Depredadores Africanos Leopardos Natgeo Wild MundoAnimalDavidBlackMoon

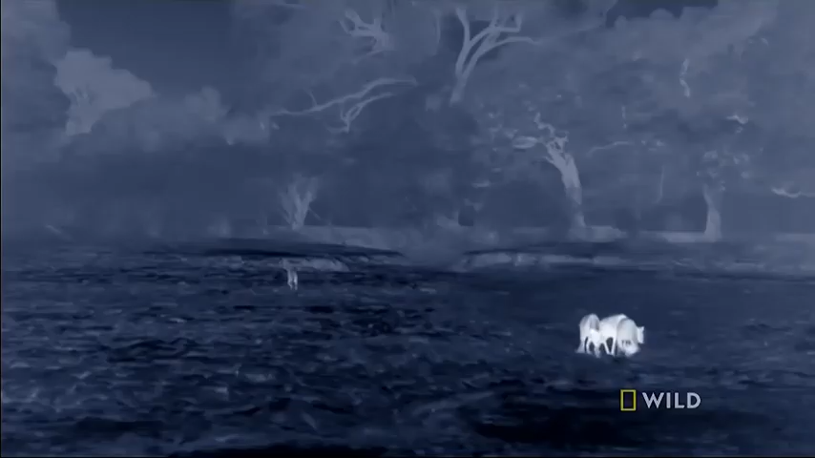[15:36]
Finalmente comprende el mensaje y se retira.
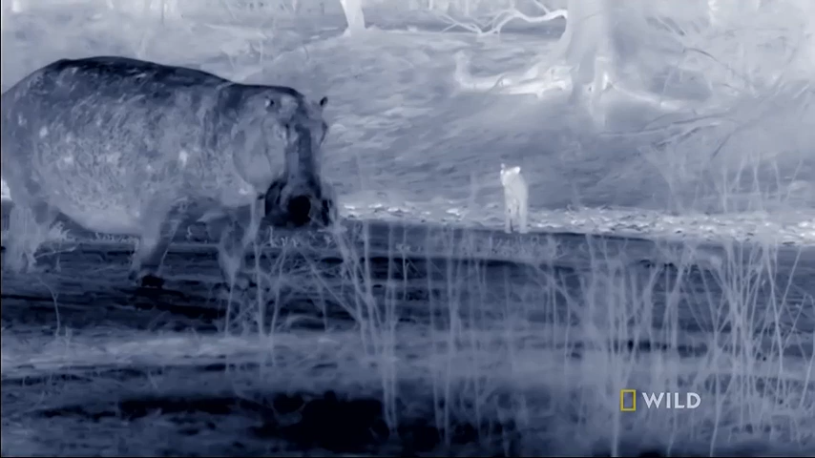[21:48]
pero debe escoger sabiamente a su presa.
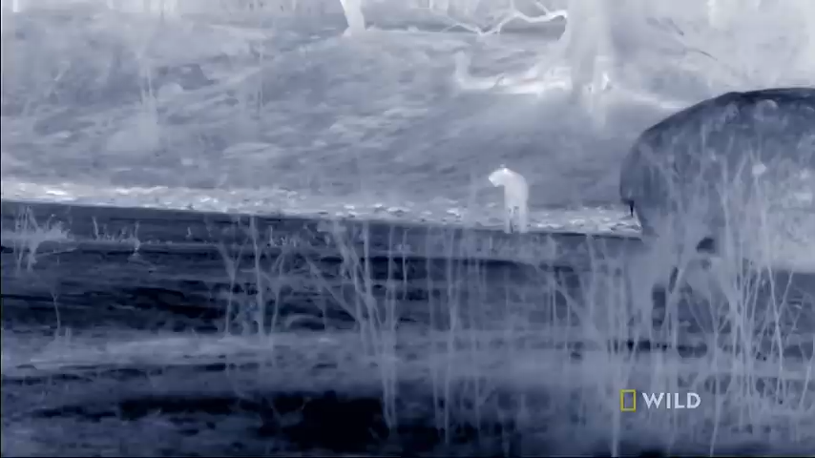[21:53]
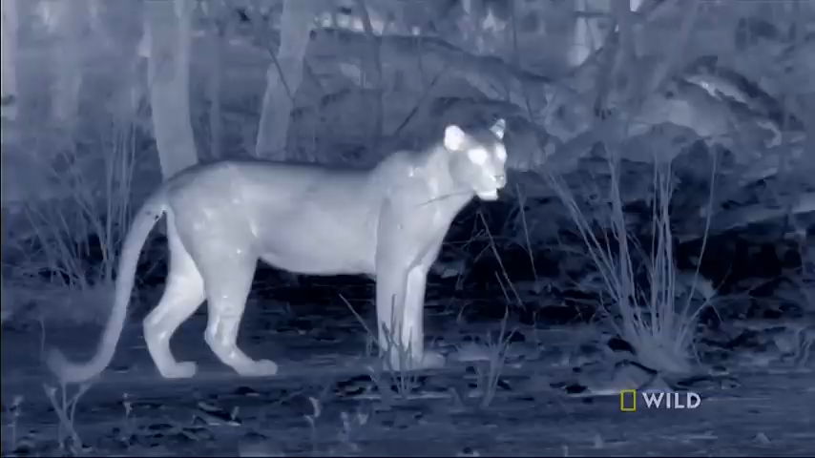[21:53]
Un puerco spin con su cría pero sigue siendo un puerco spin.
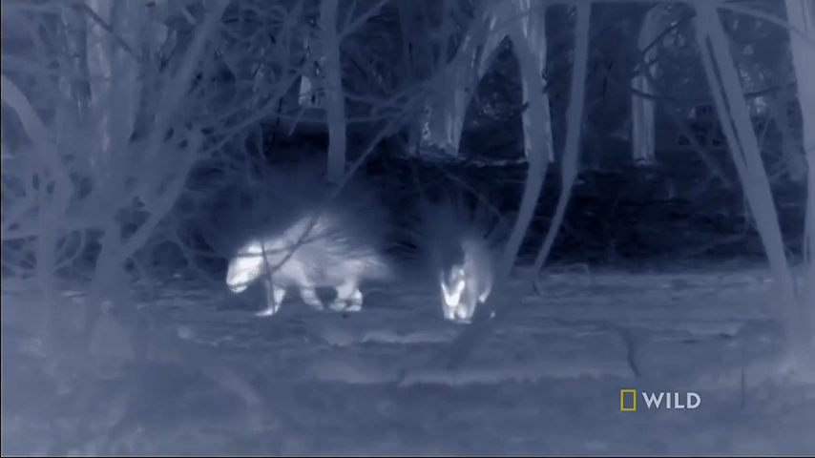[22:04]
La diminuta madre hace sonar sus afiladas cúas para alejar a chibatsua.
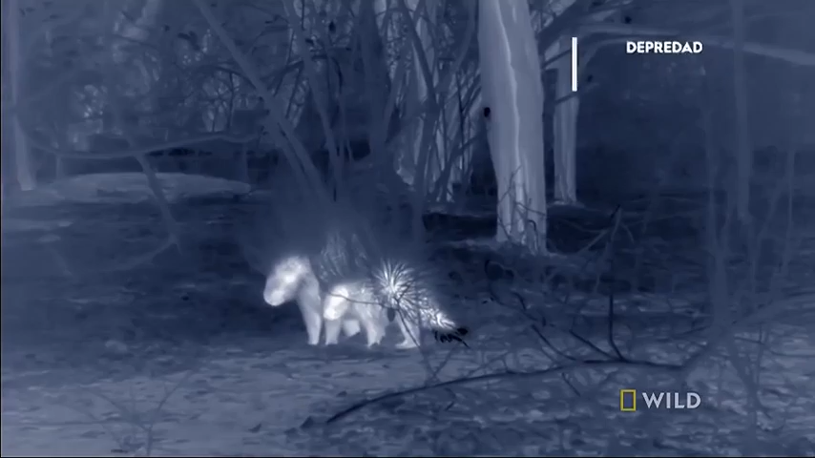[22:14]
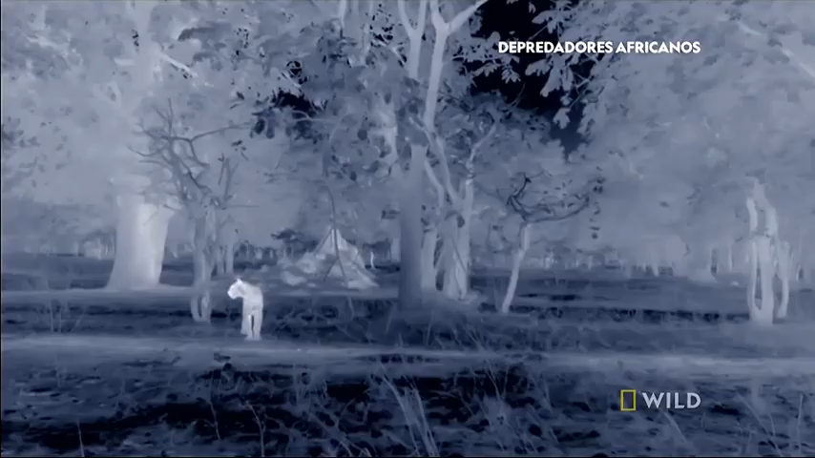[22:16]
No vale la pena arriesgarse. pero un pucú pastando en un espacio abierto es perfecto.
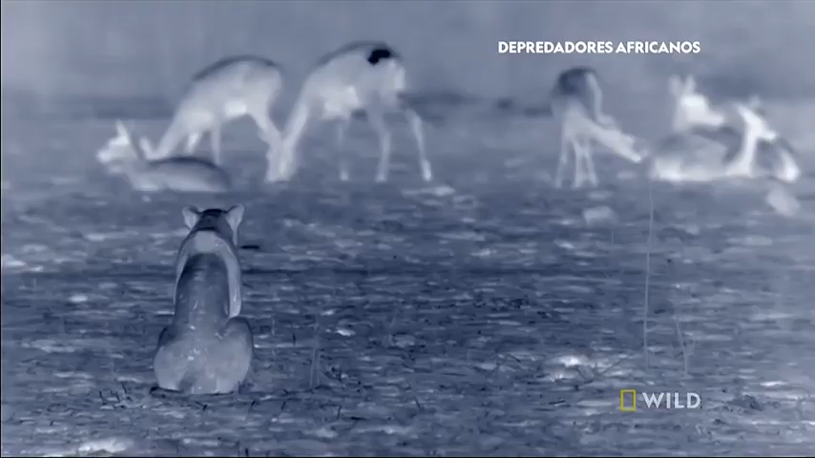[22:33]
Chibatsua ha visto a su madre cazar pero nunca ha puesto en práctica sus propias habilidades. Chibatsua debe acercarse sin ser vista. la visión nocturna de los pucús no es tan buena como la de ella. No podrán verla. Si ella espera que se duerman tendrá una oportunidad.
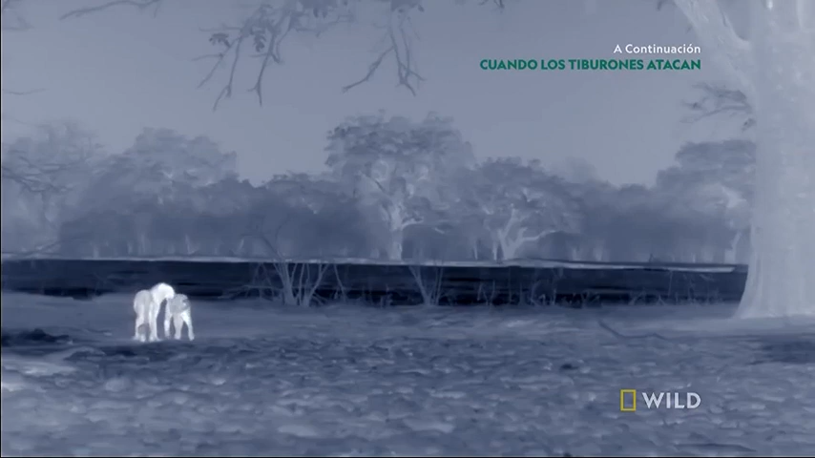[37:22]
A medida que salen bajo la luna llena los jóvenes leopardos finalmente parecen estar sincronizados.
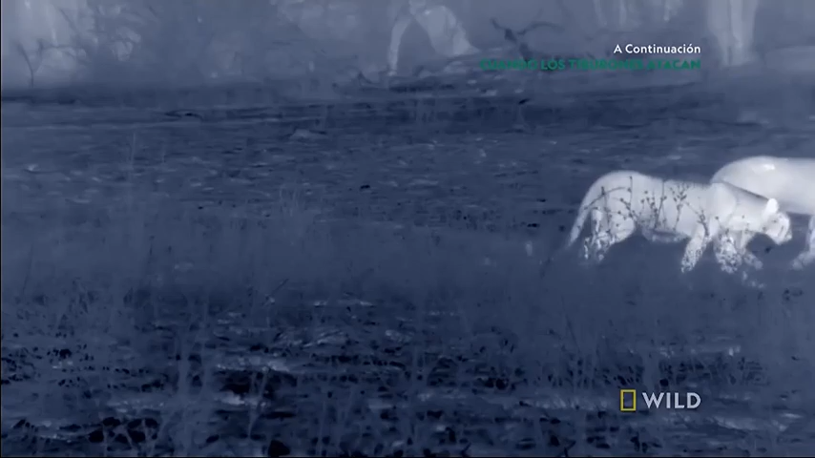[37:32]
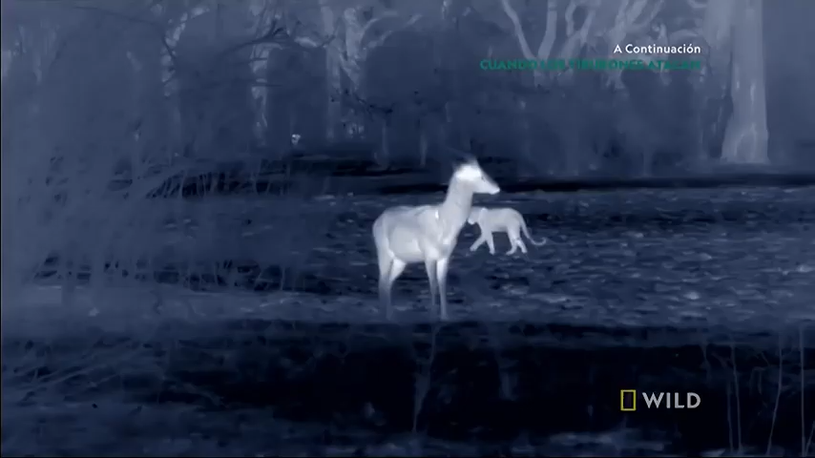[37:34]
Incluso las presas cercanas no los distraen.
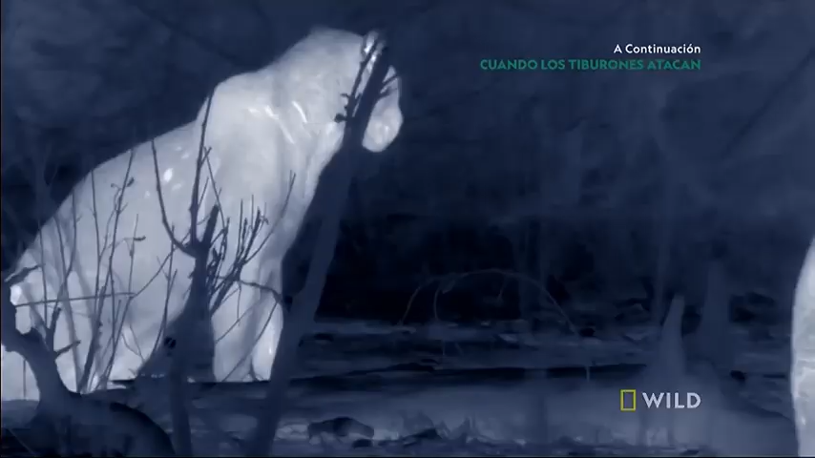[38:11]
cuando ella se le presenta de nuevo parece que finalmente él está listo también.
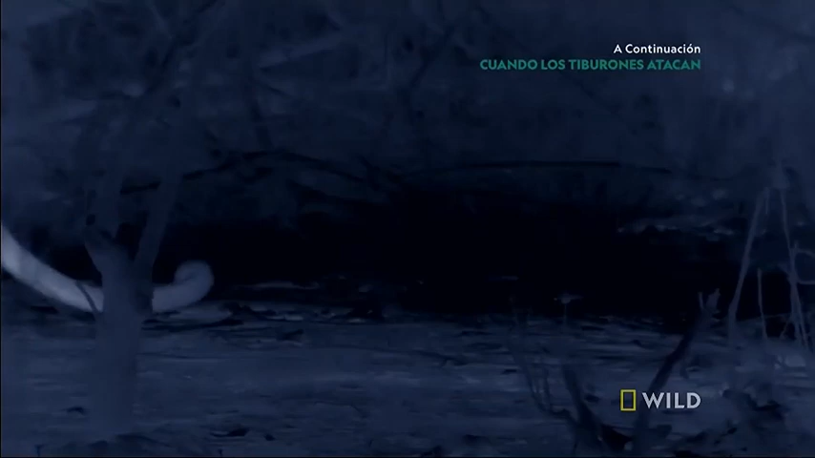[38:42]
su reacción cada vez que él se aleja es comprensible. Su miembro está cubierto de púas
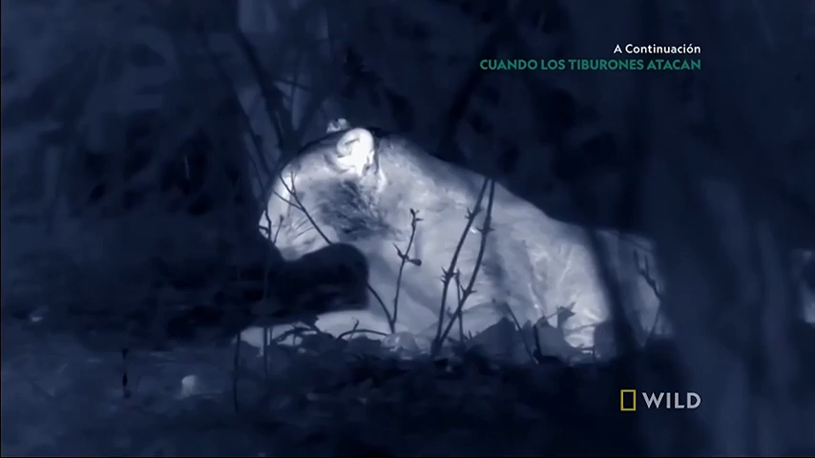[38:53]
diseñado para ayudar a inducir la ovulación. Pero eso no la aleja.
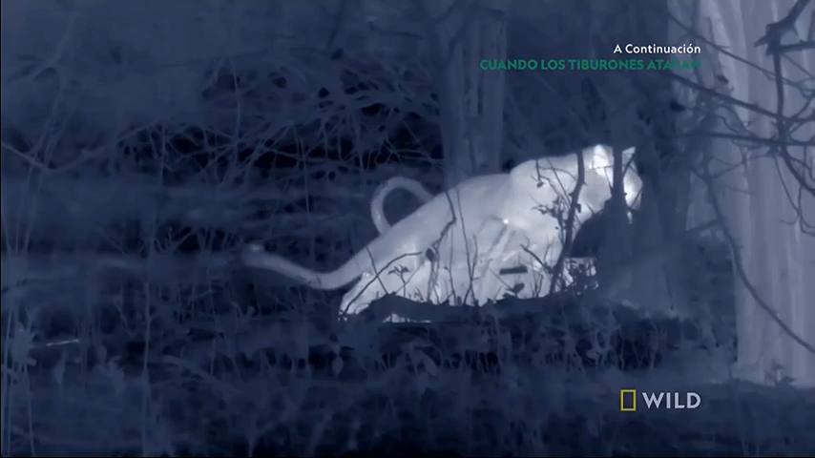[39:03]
por el contrario se aparearán aproximadamente cada 15 minutos durante muchas horas.
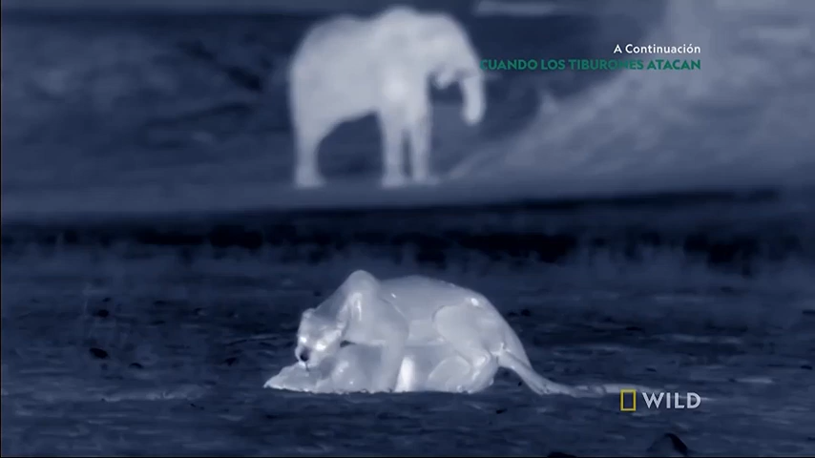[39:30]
padre y Chipatsua tendría pocas posibilidades de criar cachorros con éxito si no puede dominar el arte de la caza.
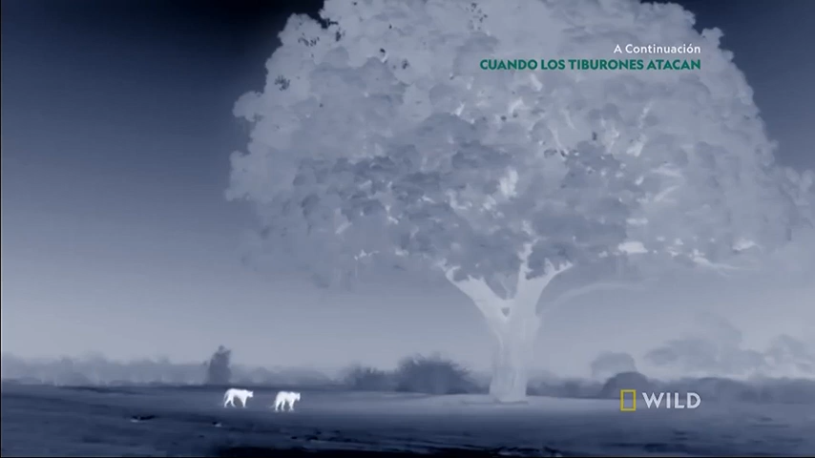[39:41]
El apareamiento de leopardo puede durar tres días